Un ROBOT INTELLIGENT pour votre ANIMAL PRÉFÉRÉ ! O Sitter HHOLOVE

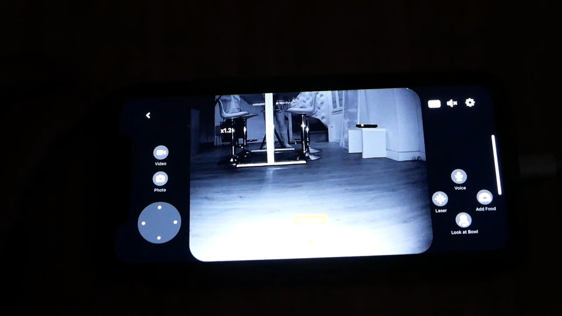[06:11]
Et ici, nous sommes passés en Night Vision. Voilà ce que ça donne au niveau Night Vision.
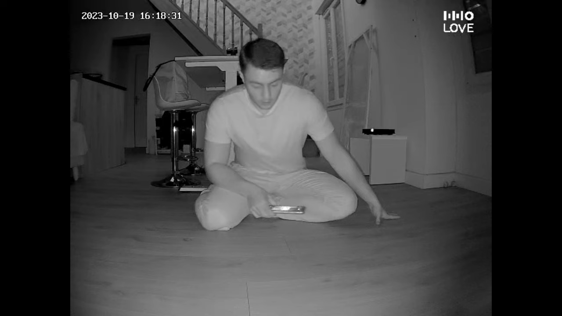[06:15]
On a quand même une bonne Night Vision. On peut détecter pas mal d'éléments et voir pas mal de détails. Ça fait plaisir. On a quelque chose qui fonctionne bien en termes de Night Vision. Et voilà, on a le tracking qui se fait automatiquement tout seul.